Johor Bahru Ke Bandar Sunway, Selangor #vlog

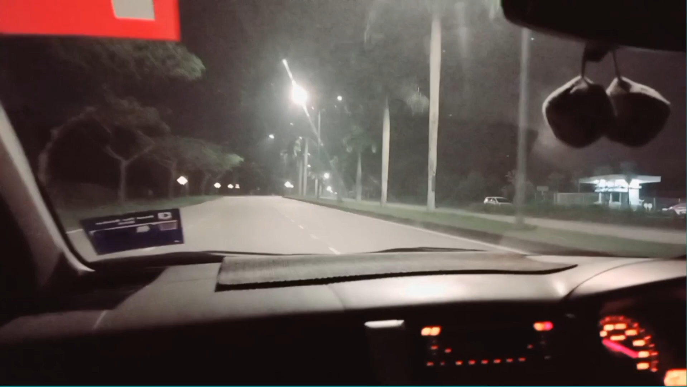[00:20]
Hello guys. Okay, hari ini Obin akan buat perjalanan daripada Johor Bahru ke Kuala Lumpur. Sekarang 5.25 pagi. So kita akan buat perjalanan pagi-pagi buta.
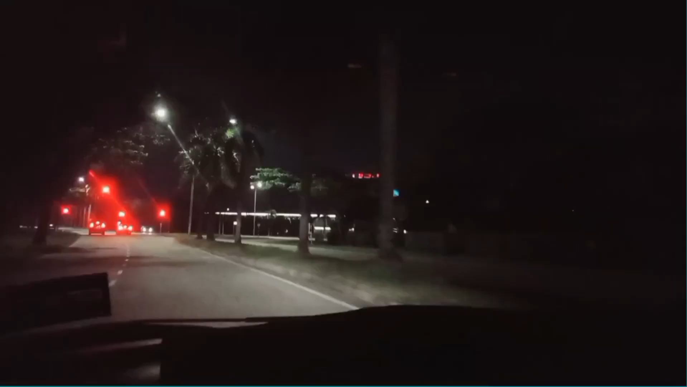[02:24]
So sekarang kita dah sampai jalan bukit, masih Seri Alam tu, kilang Redwood. Redwood. So dekat bawah tu dia highway Pasir Gudang guys.
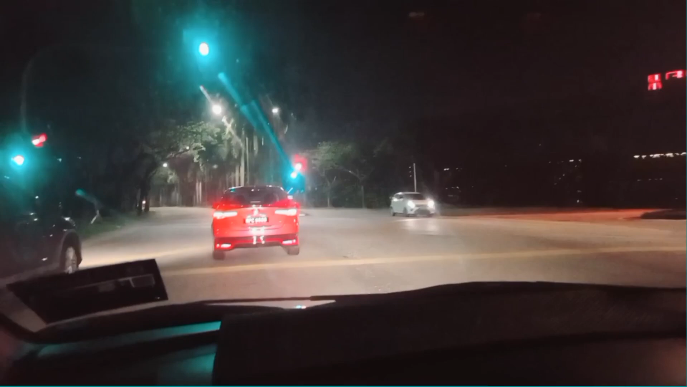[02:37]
Gitu. So guys, kita akan turun highway Pasir Gudang. Kita ikut highway Pasir Gudang. Say goodbye. So ni daripada kawasan Om Bin nak turun highway.
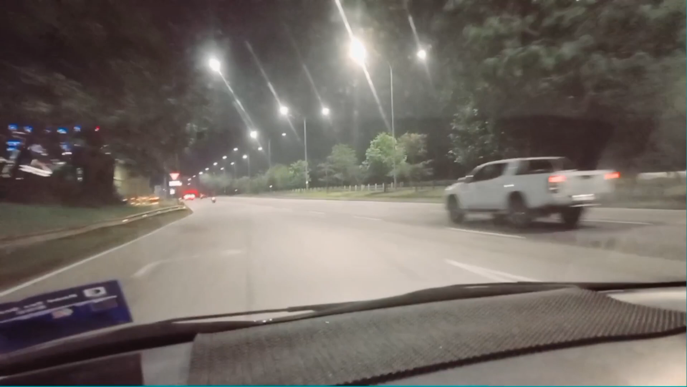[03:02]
Okay, bertemu kembali guys dekat sana. Ni ada Shell.
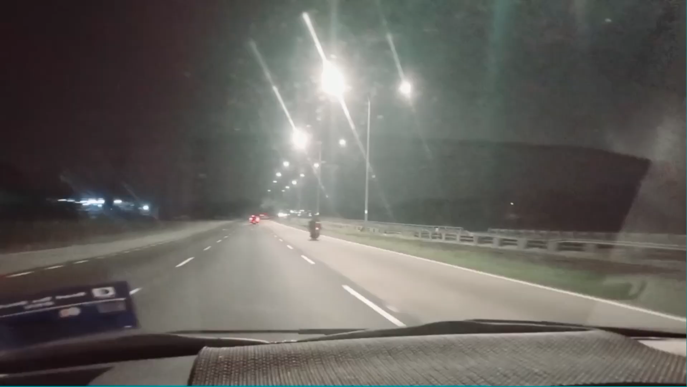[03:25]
So yang pergi naik motor tu diorang kerja Singapura. Mungkin lah. Mungkin diorang pergi Singapura kerja. Sebab awal pagi kan. So guys, kita sekarang dekat Highway Plus. Sekarang kita baru nak sampai dekat Bazar Tol Skudai. Tadi kami dah isi petrol
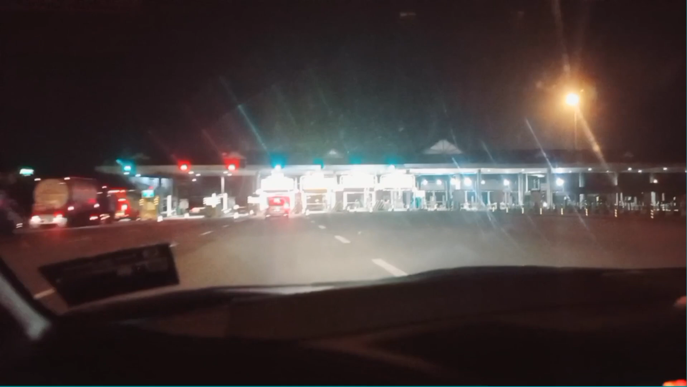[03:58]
RM25.40
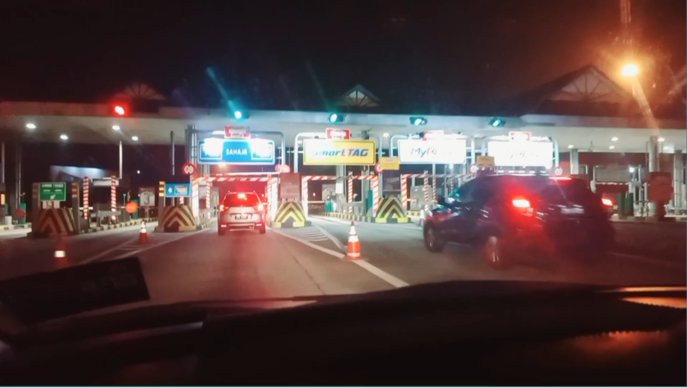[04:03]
dekat yang tak jauh daripada ni, Petron lah. Petron tak jauh daripada Plaza Tol ni.
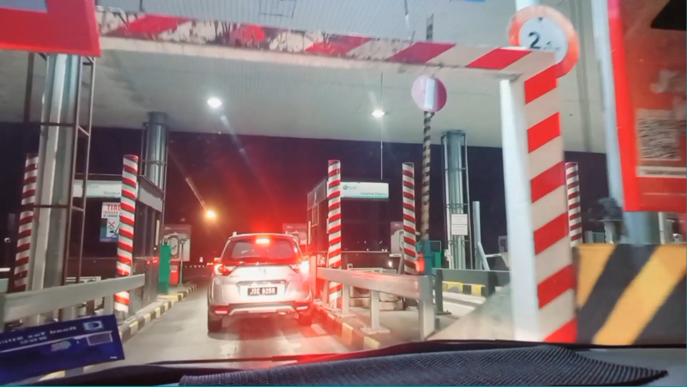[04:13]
Petron Plaza Tol Skudai menghala ke utara. Wah, seronok kan guys kalau kita ada duit boleh jalan-jalan.
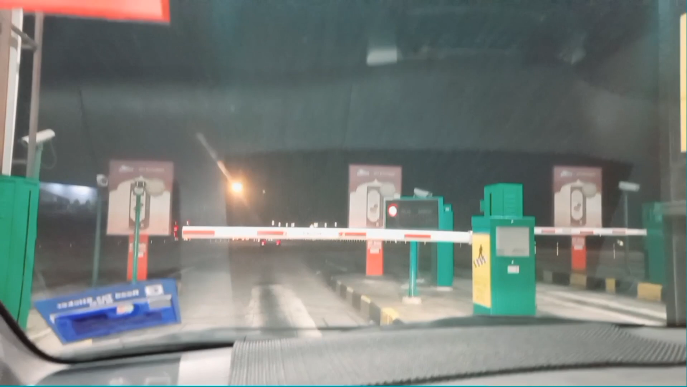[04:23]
Boleh jalan-jalan guys.
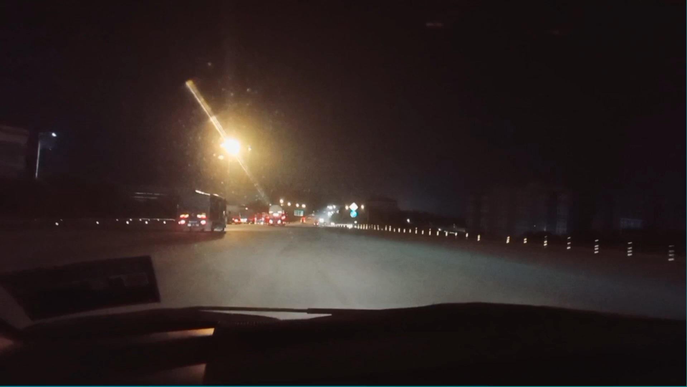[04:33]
So nanti kita bersambung lagi. Jadi kita dah lepas daripada Plaza Tol Skudai. Kita on the way lah ke KL. Nanti kita jalan-jalan dekat shopping mall dia. Kita jalan-jalan guys dekat shopping.